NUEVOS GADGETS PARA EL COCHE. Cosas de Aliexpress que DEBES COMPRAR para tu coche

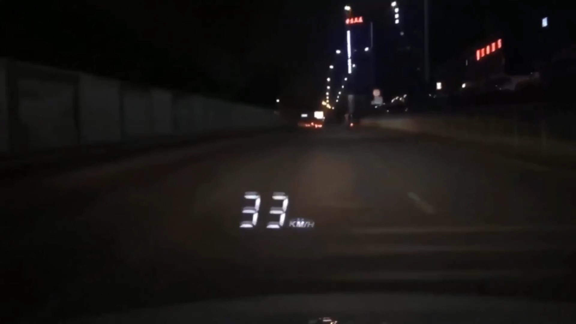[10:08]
рабочее устройство, которое легко подключается по ОБД и выводит на стекло скорость,